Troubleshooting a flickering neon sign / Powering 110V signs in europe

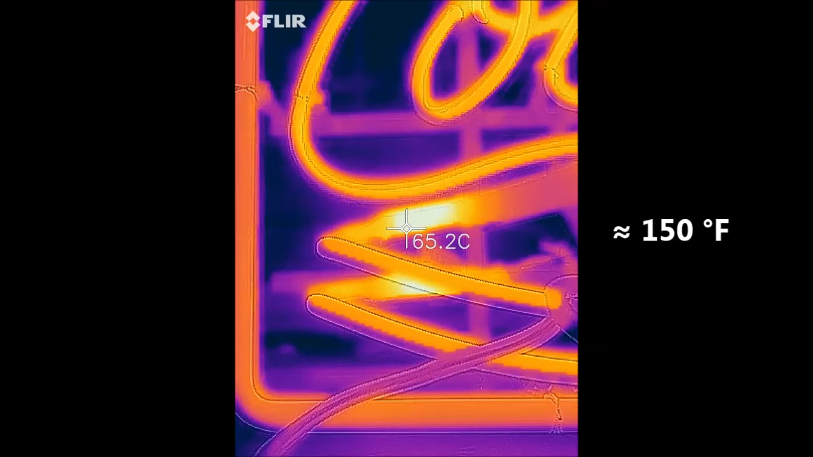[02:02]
When there are no obvious critical hot spots then I let it run for 20 minutes or so and go through all the electrodes to check their temperatures. You often find a worn electrode like this because it gets much hotter than the others. All the electrodes on this sign were in nice range. The green tubes were a bit warmer but I think still ok. My personal limit is right about 100 celsius or 210 fahrenheit above that the tubes become suspicious. If you don't have a tool like this to measure you can also carefully use your fingers. The best thing would be to switch the sign off and then only bring your fingers to the high voltage electrodes.
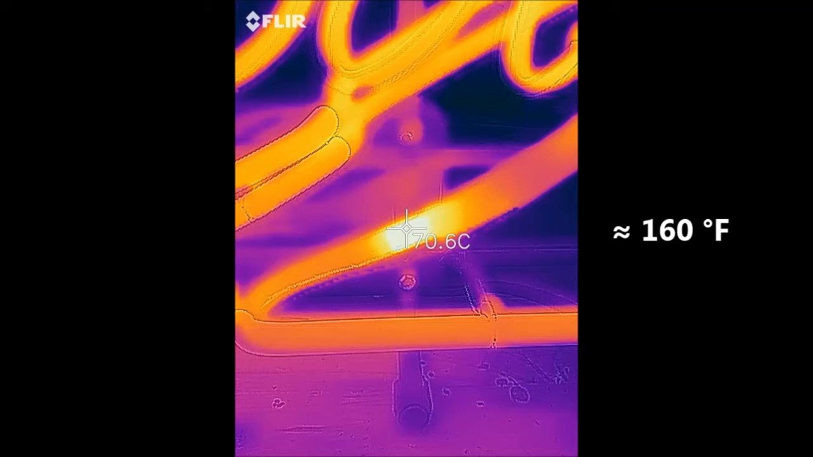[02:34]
On screen: spot 70.6°C
You will find overheated parts with your fingers this way too. When the electrodes are ok I take an overall thermal shot of the sign to see if one tube is much of the others in temperature. You must remember that smaller tube diameters on the same sign will be warmer
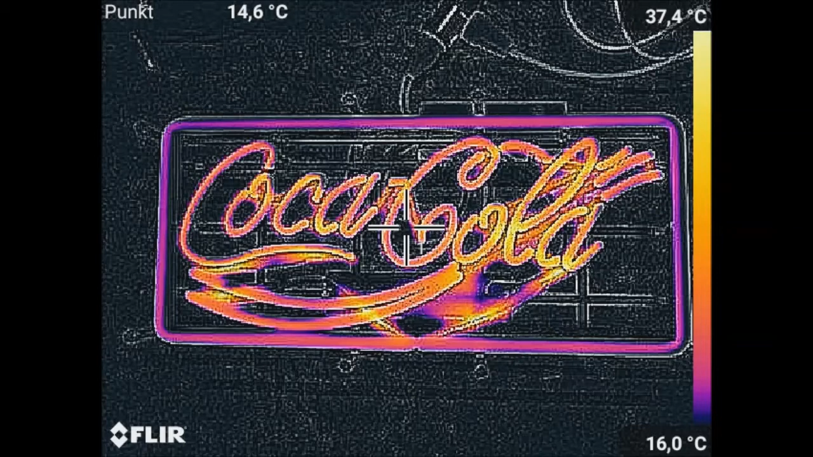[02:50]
On screen: spot 14.6°C, scale top 37.4°C, scale bottom 16.0°C
and also red gas tubes will always be a bit warmer than the same diameter blue gas tubes. But everything looks fine here and I'll say the faulty part this time was just the transformer.